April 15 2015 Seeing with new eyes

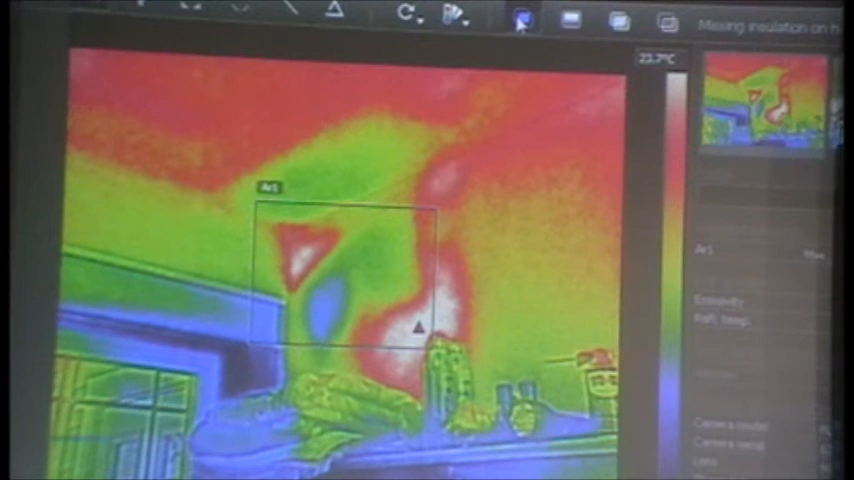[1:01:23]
Or not make the motor work better? You're saying something like that, but it was working. Say, like, you know, there's one that hot day, roof heats up, you want to get the area. Yeah, and you're wanting the camera, well, what you're trying to tell? Well, how hot it is up there or something? Yes, I suppose before and after, you know, how would you monitor it? You know, that's the. I think these cameras would be fine for that.
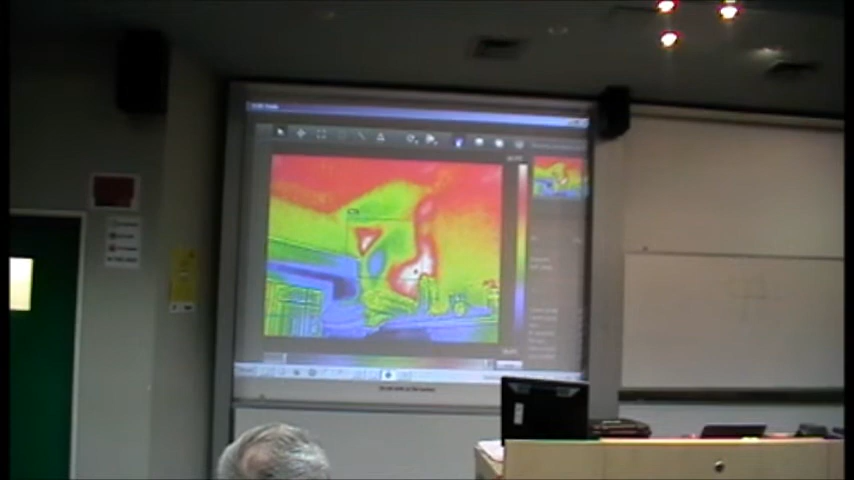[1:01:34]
Yeah. Look, anything where you can use a spot one, you can use this. Mm. But you can't use a spot wherever all the places you can use this, because this is really many thousands of spots. Mm. Yes.
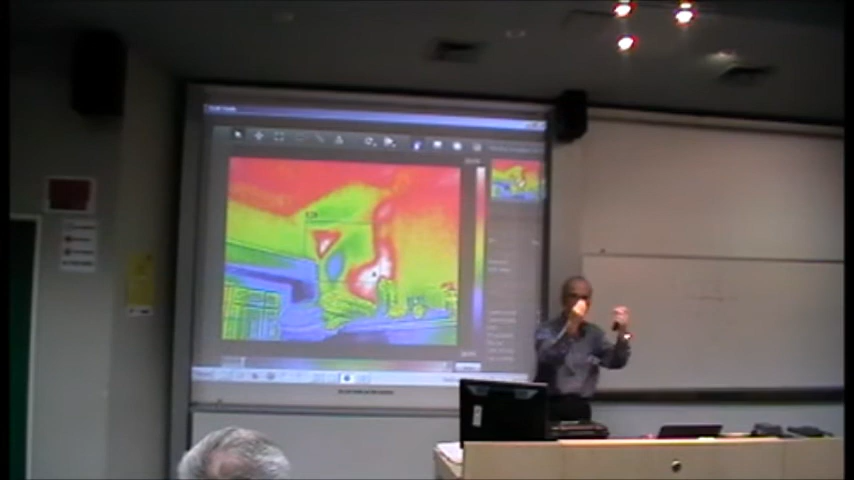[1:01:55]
The only issue is, if you like, is because we've seen before, we've got to depend on what's being radiated. So if you want an accurate number, it can be an issue. Whereas with a thermometer, you don't have that issue. It's basically taking on the same temperature. This is contact thermometers. It's taking on the temperature of the thing it's touching, not the radiation. That's when we talk about contact thermometers. You're talking about what they sometimes call an infrared thermometer, which is really just a spot system, it's actually working the same as these. And actually, they've got a real problem.
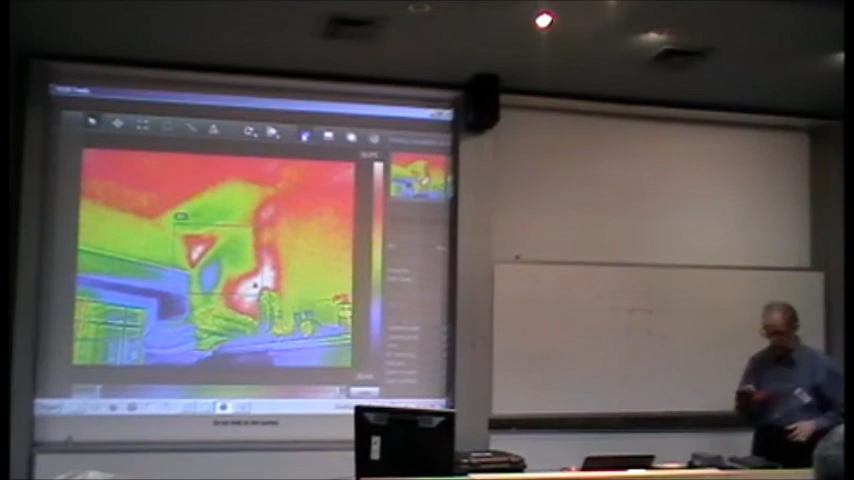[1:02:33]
My moisture meter has one built into it. And when I press it to get a number over here on the wall, you see it's got a nice laser spot, and it's telling me that that's 24.7 or something. Now, in this case, it's probably about right because it's fairly uniform there,
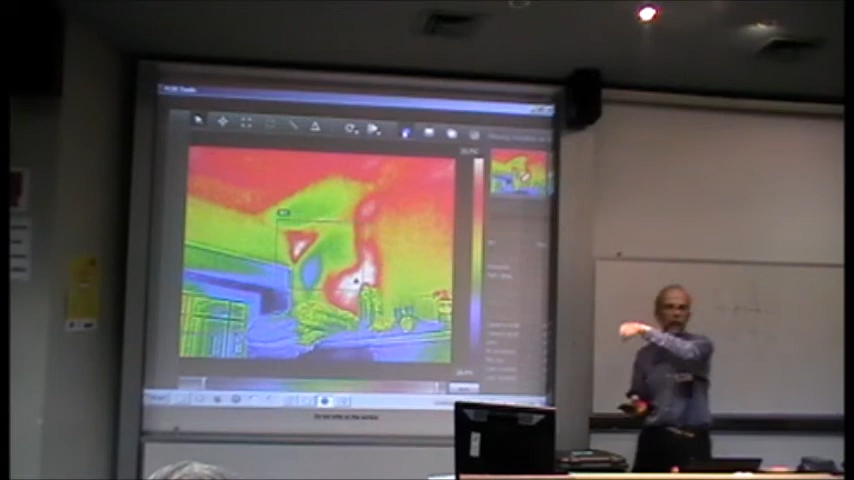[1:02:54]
but this has what they call an 8-to-1 spot size ratio. So, whatever my distance from here to there is, what are we looking at?
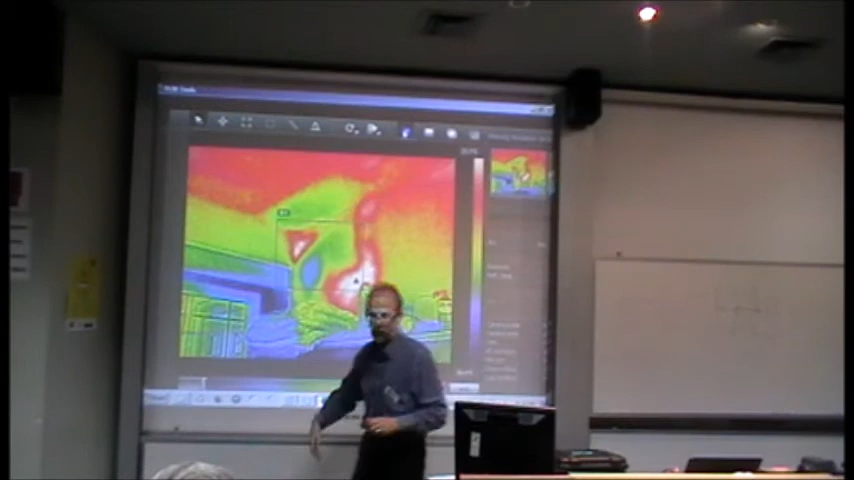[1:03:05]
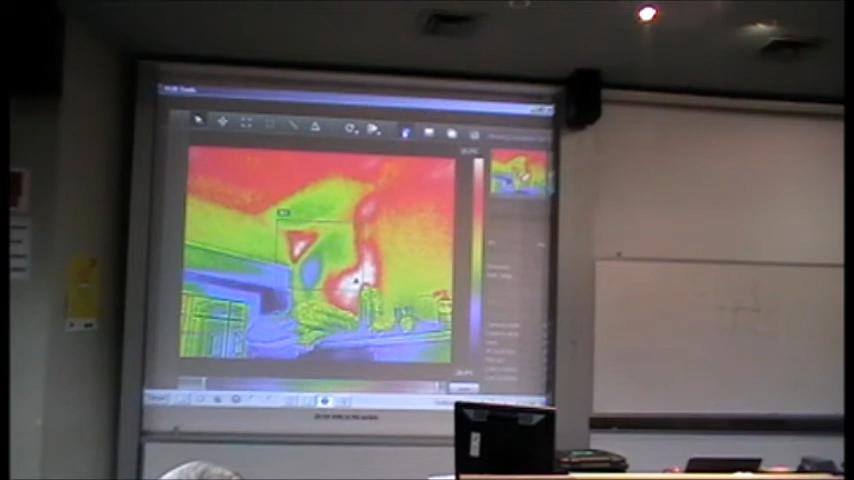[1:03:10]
5 meters? 6 meters? So, we're looking at 6 meters divided by 8, you're looking at, what's that?
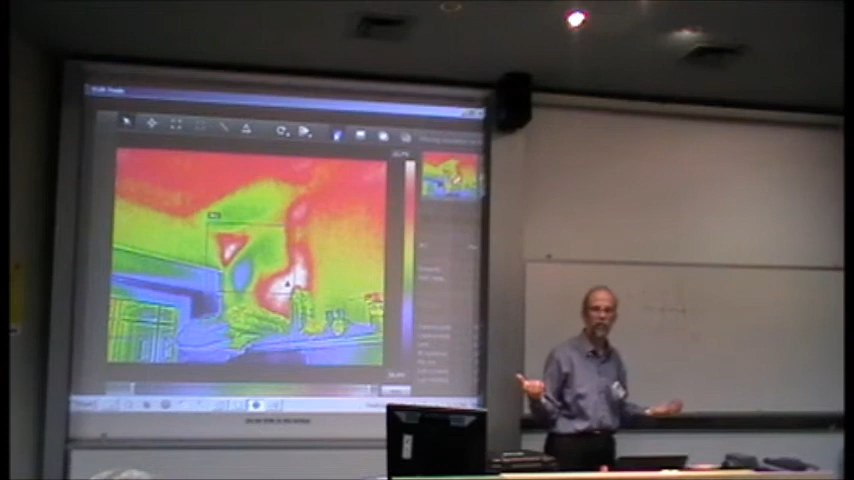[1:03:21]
Three quarters of a meter. Three quarters of a meter, so 750. So what it's actually picking up is an average temperature of something about that size.
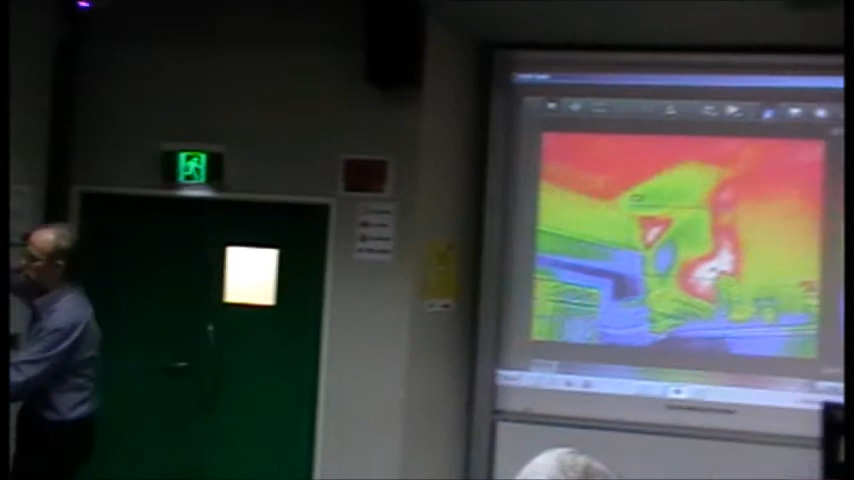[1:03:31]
That's the trouble with these things. People think, oh, I'm picking up the spot, and you're not.
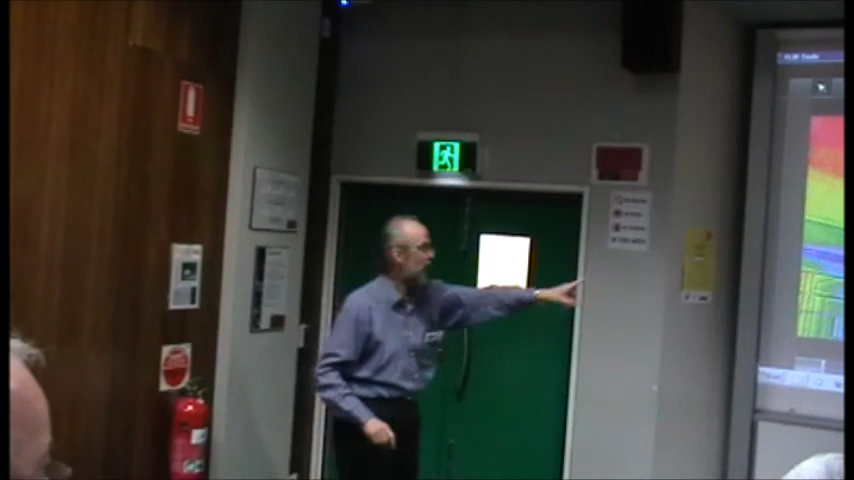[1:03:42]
That's where the infrared cameras, these ones at least, you can actually see what's going on. Peter? I think I owe you a thanks there. This means that my spot gizmo, like that, for which the spot has failed, is not as useless as I thought it was.
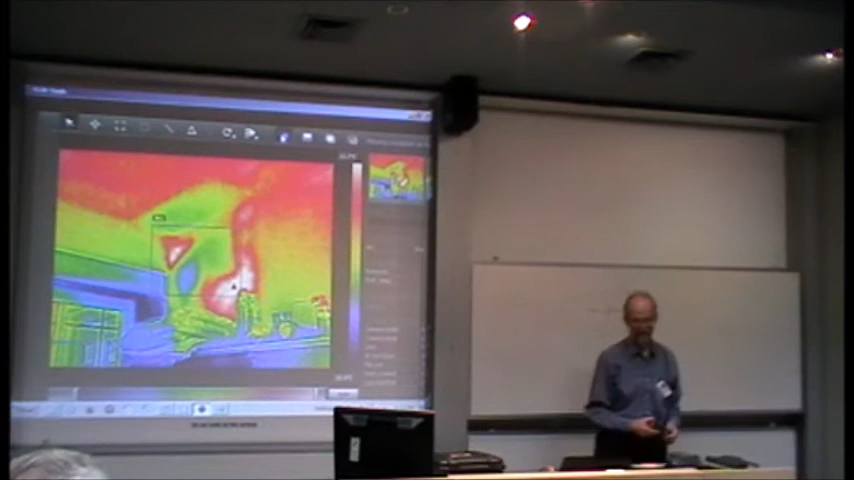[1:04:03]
Yes. Yes. So the thing with those is to get close all the time, is it? Well, that's what you need to do. This one is actually quite bad. You can buy them where they are just the, so they call them an infrared thermometer, and it's a really misleading term,
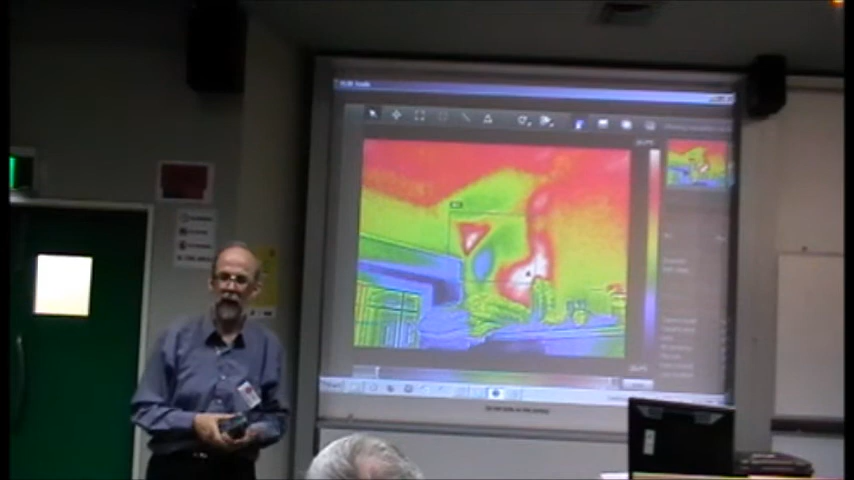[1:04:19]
because first of all, I can't make adjustments that I can make on this one to allow for the different materials, different reflections, so it's going to be wrong anyway.
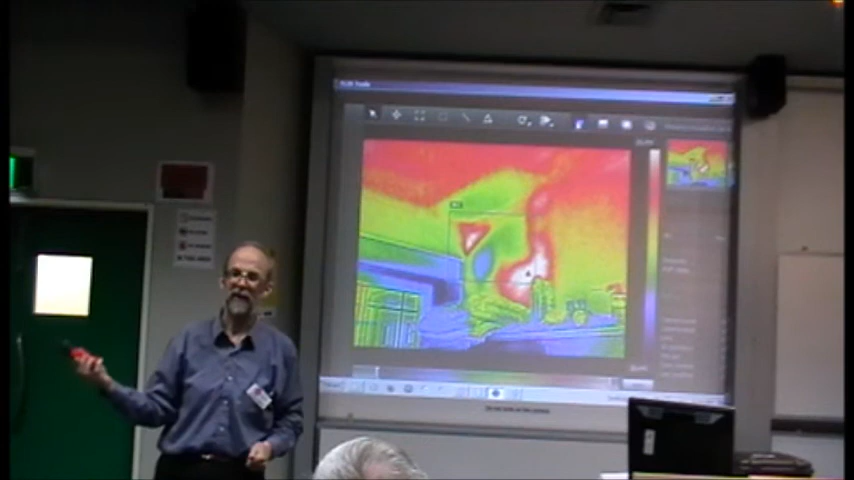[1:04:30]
But some of the ones you buy which are just the infrared thermometer, they at least often have a narrower beam than this one. This 1-to-8 is dreadful. Some have two lasers, so you get an idea. Well, some of them have a ring of them, even trying to give you some idea. And they're not so bad, because at least you know what you're getting. Can you do a potted emissivity?